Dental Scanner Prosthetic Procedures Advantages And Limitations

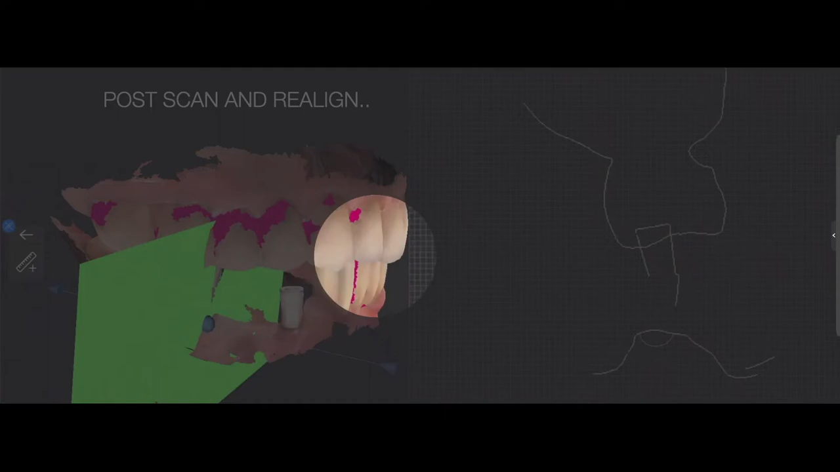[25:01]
As well as we can check the transversal slices. As well as we can check the transversal slices. Which can be done here. In this special tool. In our software. Which help us. To see. If the scan. If our pontic is properly shaped. On the scan.
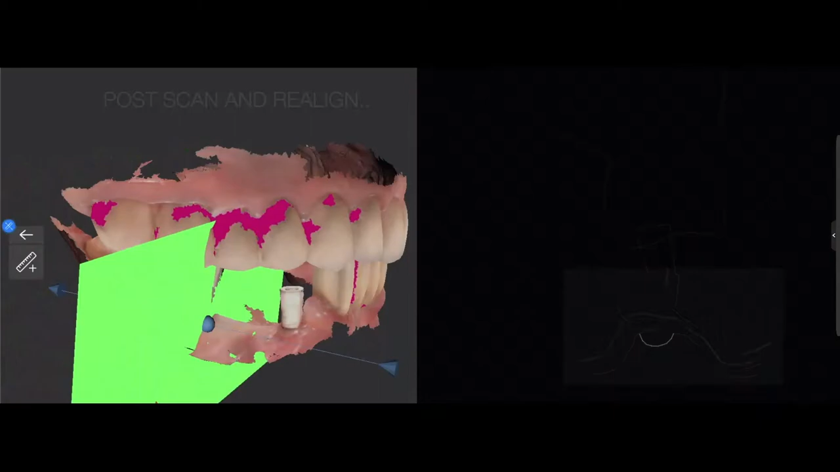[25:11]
Pre and post scans superimposed onto each other. Help us to evaluate the shape of our pontic. If we're not satisfied.